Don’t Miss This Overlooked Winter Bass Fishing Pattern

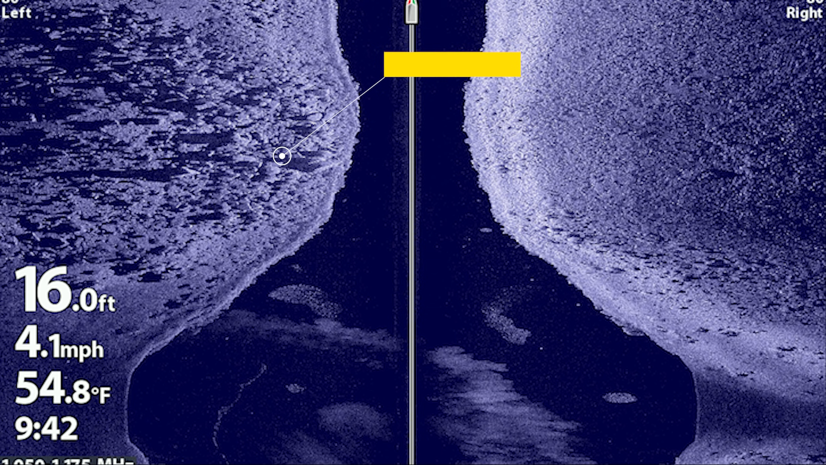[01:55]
On screen: depth 16.0 ft, water 54.8°F, speed 4.1 mph
You can clearly see it in this image and you can also see a school of bait fish that's sitting over deeper water.
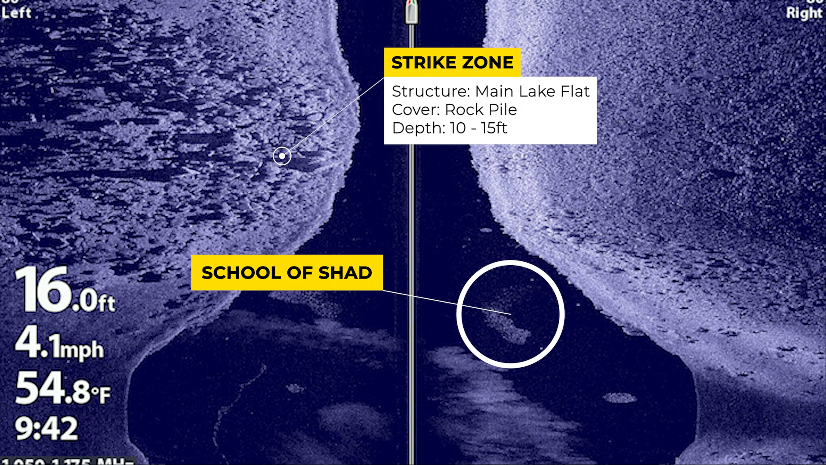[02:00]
On screen: depth 16.0 ft, water 54.8°F, speed 4.1 mph
To get a better view of these bait fish I then regraft over the area with my down imaging.
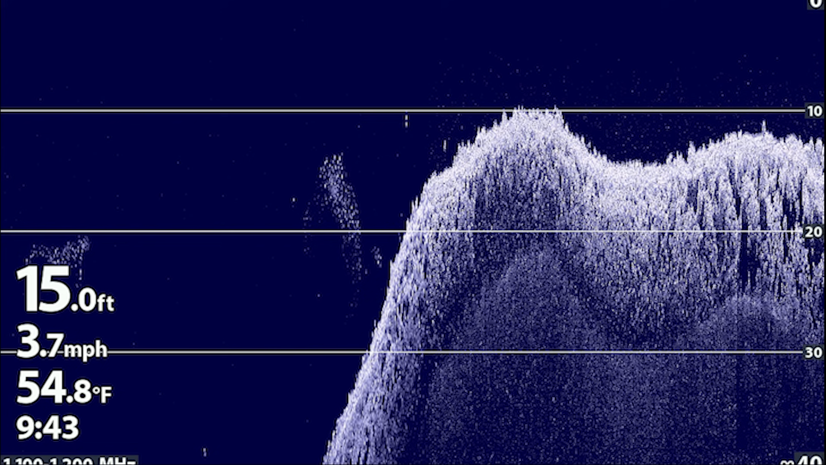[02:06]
On screen: depth 15.0 ft, water 54.8°F, speed 3.7 mph
This allowed me to see the school of bait fish sitting just off the main lake flat over deeper water which is the creek channel.
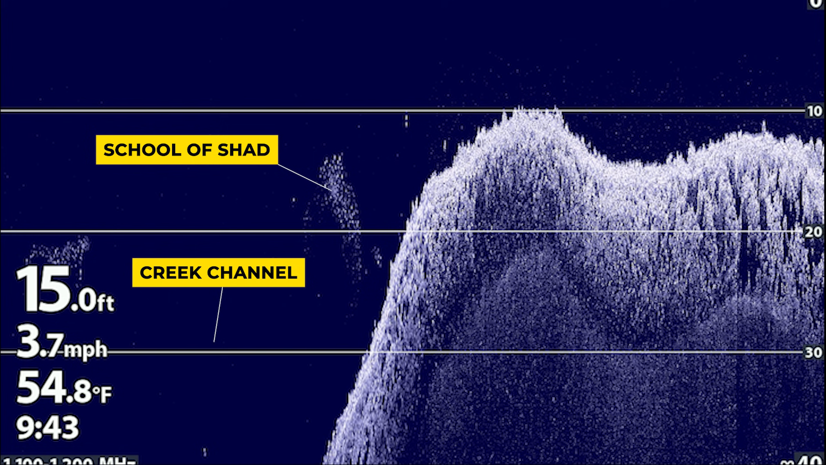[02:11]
On screen: depth 15.0 ft, water 54.8°F, speed 3.7 mph
You can also see the rocks up here in 10 to 15 feet of water and there are two bass sitting right over the top of those rocks. This is exactly what I'm looking for when I'm trying to find a good offshore winter crankbait area. You can see those bass waiting to ambush those bait fish and if I bring my crankbait right by them they might think my bait is one of those shad and I might be able to catch one.
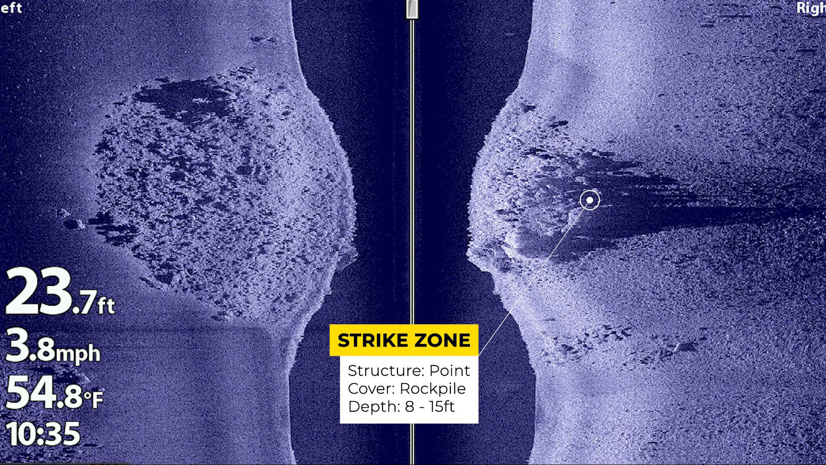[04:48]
On screen: depth 23.7 ft, water 54.8°F, speed 3.8 mph
After graphing it with my side imaging you can clearly see that nice rock pile as well as that change from shallower to deeper water.
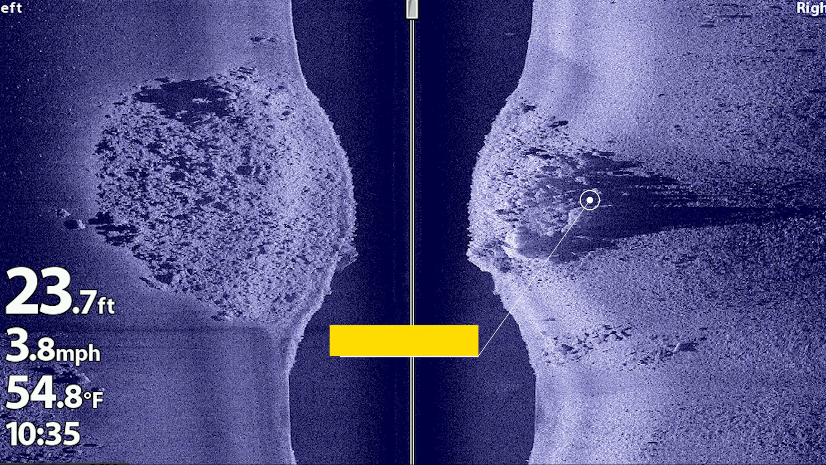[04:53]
On screen: depth 23.7 ft, water 54.8°F, speed 3.8 mph
After graphing this spot with side imaging I regrafted it with my down imaging and saw a nice school of baitfish sitting off the end of this rocky point. It looked very similar to the last spot I just caught a fish on so I decided to pull up and make a few casts here as well.
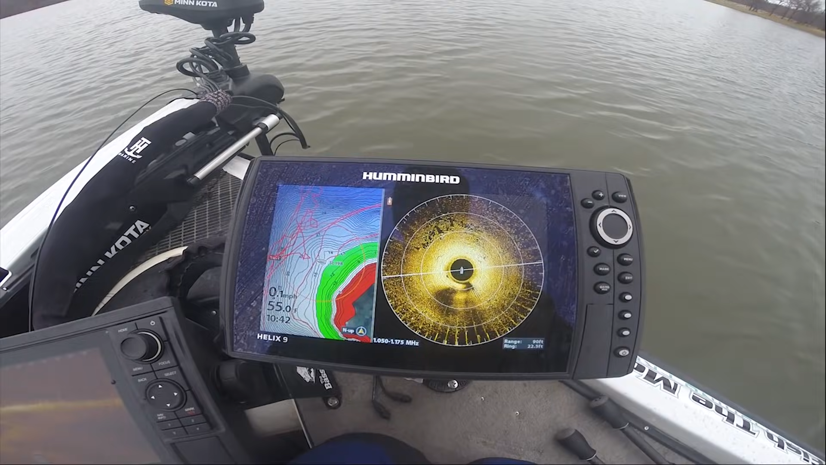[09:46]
The key window for this wintertime offshore crankbait bite is whenever the water temperatures are between 48 and 58 degrees.
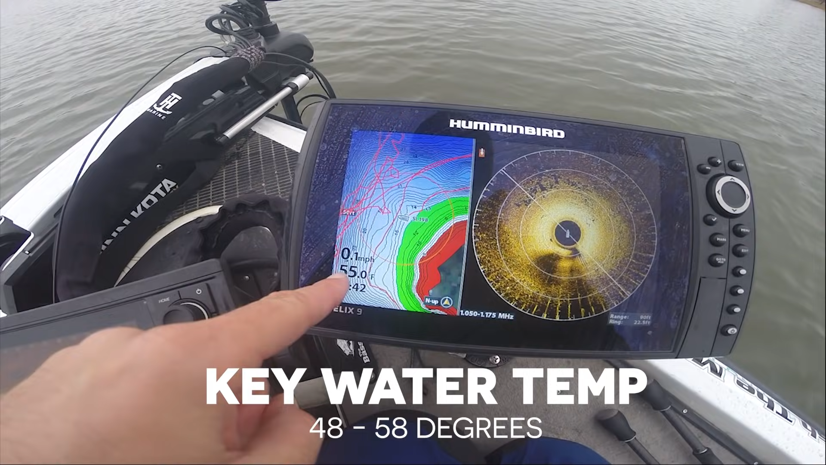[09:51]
On screen: speed 0.1 mph
There's something about that water temperature range that causes these fish to eat a crankbait really well. When you get water temperatures below 48 degrees a lot of times you can